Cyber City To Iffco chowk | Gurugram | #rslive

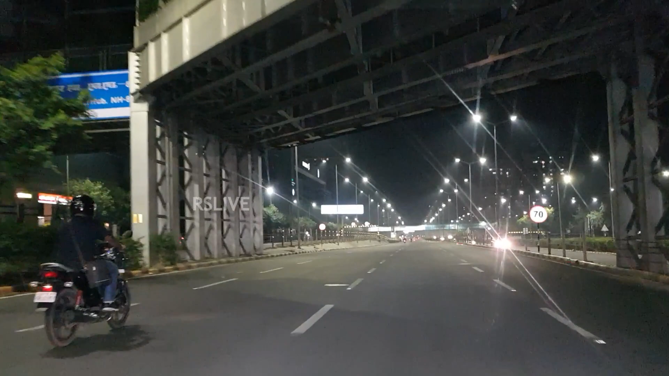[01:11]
और कुछ ऐसा दिख रहा है साइवर सिटी लॉग्डाउन के वक्त क्योंकि वैसे बहुत सारी चीज ओपर जो लॉग्डाउन में रूल्स थे वो तो चेंज होते जा रहे हैं जैसे जैसे लॉग्डाउन बरता जा रहा है तो बट अभी भी बहुत सारे ओफिसेज ओपर नह
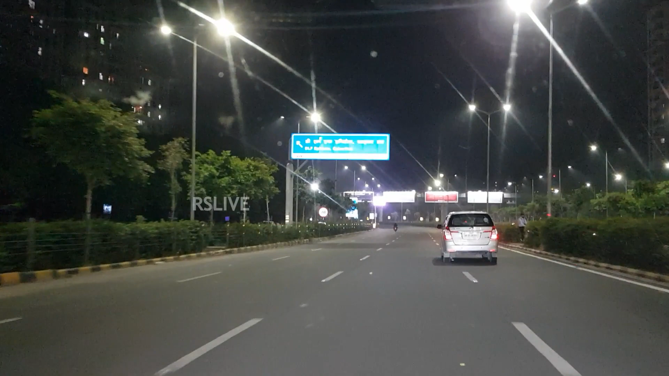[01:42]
जिन किसी का भी ऑफिस होगा उनको अच्छे से पता हुआ ठीक है यह जो सामने जो देख रहों जहां पर यह वाला जो है और पता नहीं वैसे डूबा हुआ यह जगा ना वैसे आसा होता नहीं है नॉर्मल दिनों में बट मैने भी सोचा कि चलो देखते हैं
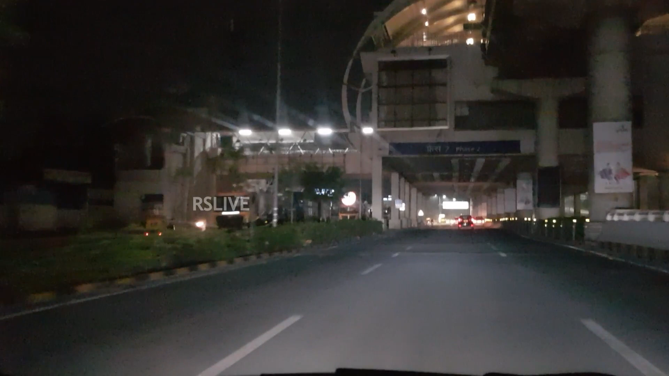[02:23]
यहां पर वैसे स्ट्रीट लाइट तो लगी हुई है लेकिन यह फेस चू का जो बैटर सेशन है ना वैसे पता नहीं क्यों लाइट बंद है बट ठीक है तो मोस्टली टाइम मैं इधर से स्ट्रीट लेकर आपको दिखाता था कि कैसा दिखता है लेकिन आज मैं लूआ
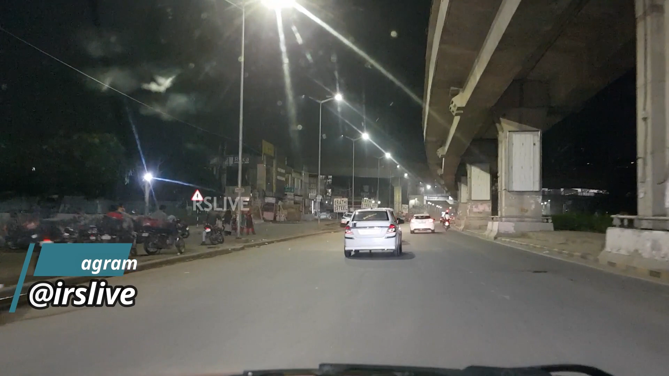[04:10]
सब्सक्राइब है और देखो कितना खूब शुरुत लग रहा है यह सिकंदरपूर का पूरा एडिया है और यह लेफ्ट में सिकंदरपूर का पूरा मार्केट है ठीक है और बहुत अच्छा बना दिया इसको भी सीधा जाओगे तो वही आप गोल्पोस रोड जा
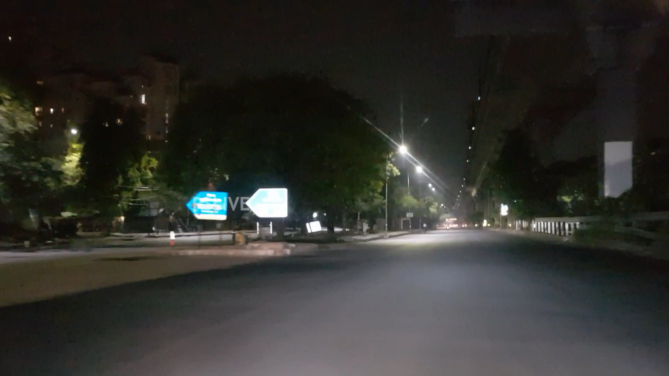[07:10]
अभी मेट्रो चलनी रहा है इसलिए आपको वैसे अंधेरा सथ दिखा है कि उन्होंने कुछ ओन वहां पर नहीं कर रखा है
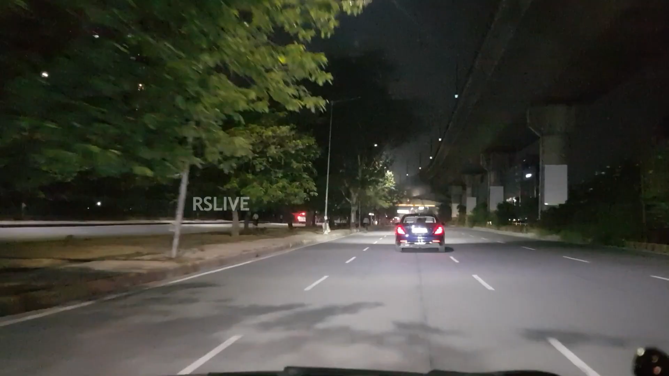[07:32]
जो सेंटरल पार्क मॉल है उस तरह एक नया अंडर पास बना है ठीक है अगर आप उड़ा सिटी सेंटर में तरफ से आते औ
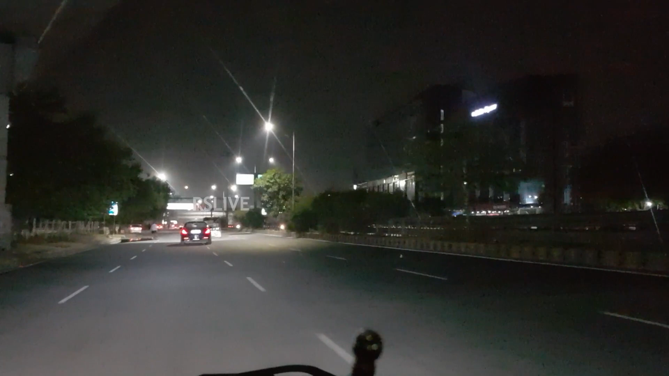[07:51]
वह उदर अंडर पास है लेफ्ट यहां से लूंगा यह जो लेफ्ट जा रहा है
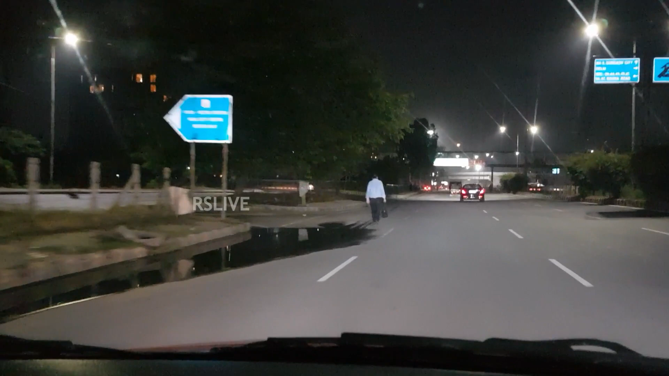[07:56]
तो मैं हुड़ा सिटी सेंटर मेंटर सेशन और को चौक आएगा यह जो सामनी बिल्लिंग देख रहो यह है
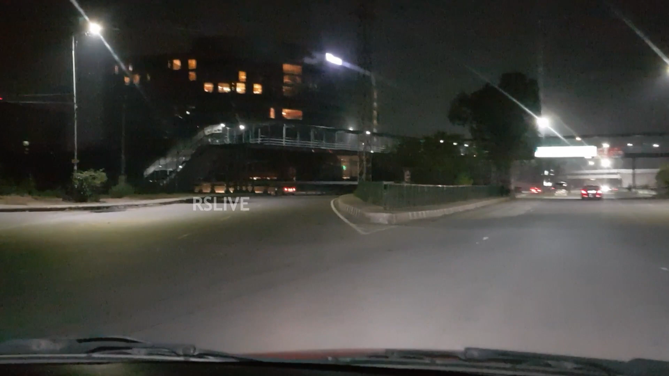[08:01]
वेस्ट वेस्टन होटेल जो है कई बार मैंने अपनी वीडियो में आपको दिखा कि देखो यह वेस्ट वेस्टन होटेल है और दिखता भी एक स्प्रेस वैसे बहुत ही कूब सुरह दिखता है
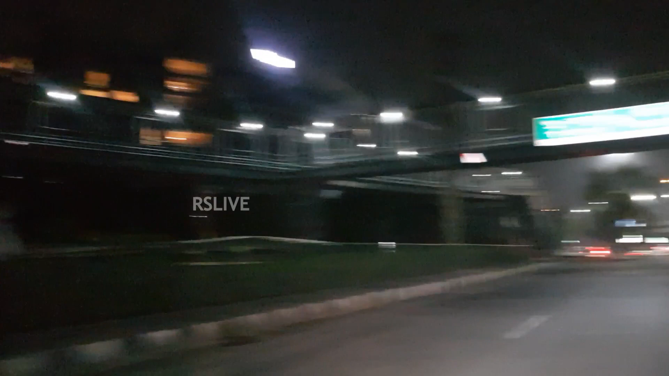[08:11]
यह नया एक फूट अबर बिल्स बना है और जो सामनी देख रहो यह को चौक पे यह नए बहुत सारे लेन भी आड़ हो चुके ठीक है और एक्शली में आपको � कि पहले भी ऐसे खाली दिखता है क्योंकि इसको बहुत अच्छे दरीके से बना दिया और यह वेस्ट नोटल यह
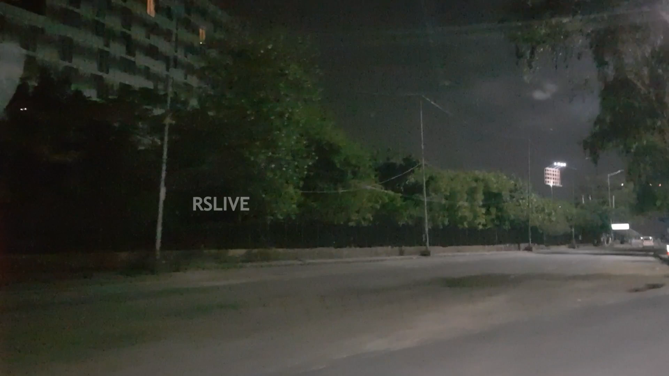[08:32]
सामने देख रहो बट खाली है अभी तो मतलब लॉगड़न है तो कुछ है नहीं वहां पर तो इसलिए आपको ऐसा ज्यादा लाइटी वाइटी नहीं दिख
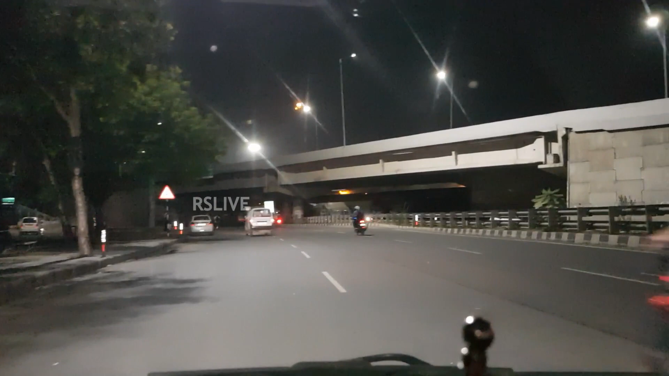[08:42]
है जो इनेचेट है गुर्गाँ एंइच्प्रसवय ऑर स्टैफ अगर हम जाएंगे जो स्टैट जारहे ना इतर इधर इधर
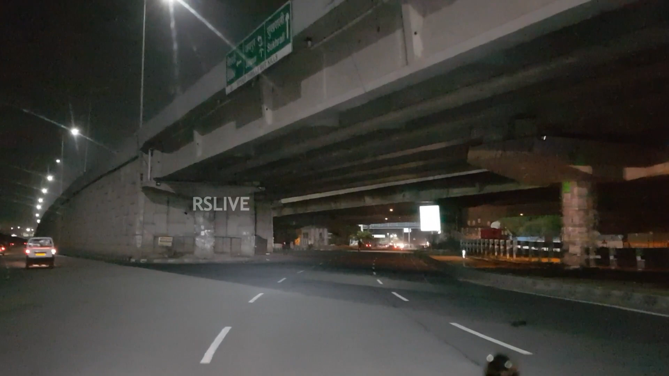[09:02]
कि तरफ है स्टांगर यहां चले जाएंगे से क्टिरемсяर लेफ्ट जासकते हैं तो हम जा सकते हैं दिख complique या